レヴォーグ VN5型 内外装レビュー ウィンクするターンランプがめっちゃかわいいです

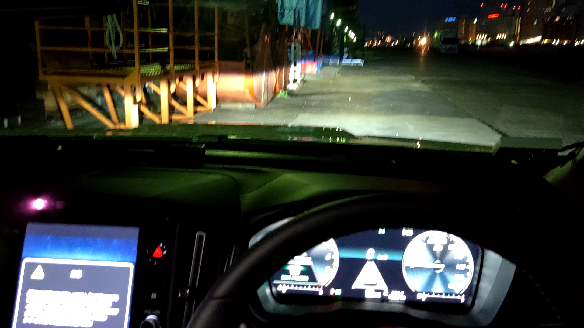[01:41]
面白いのがちょっとライトつけますね
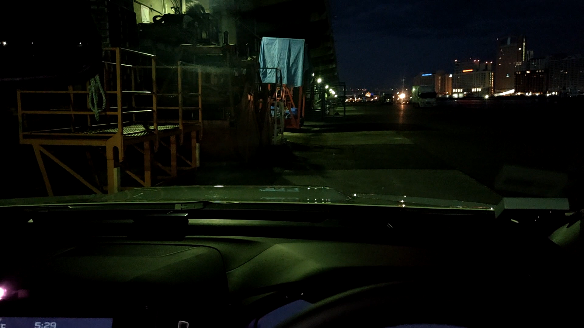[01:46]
もう一回いきますねブレーキ踏みながらライト